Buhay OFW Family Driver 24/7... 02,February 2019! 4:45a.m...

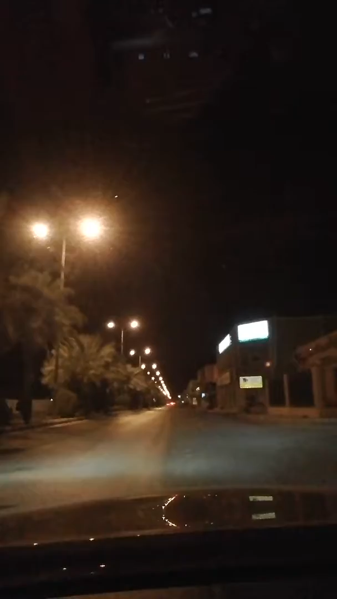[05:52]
Ang Pumunta Ayan po Ayan po Ayan po Namin Dits Central Island
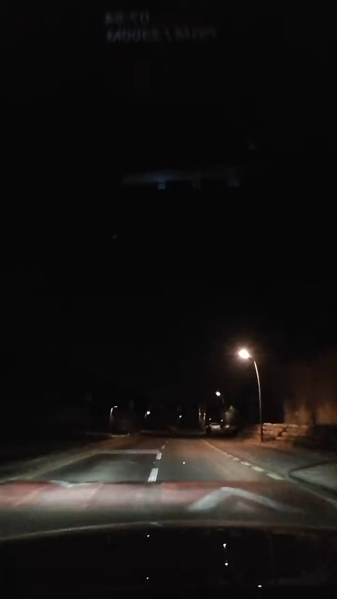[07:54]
Ayan na po, ayan pa, ayan, papasok na po ako dun, ayan po, siyo, dito na lang, papasok na po ako, ayan, papasok po ako, ayan, papasok po ako, in-home store, grabe,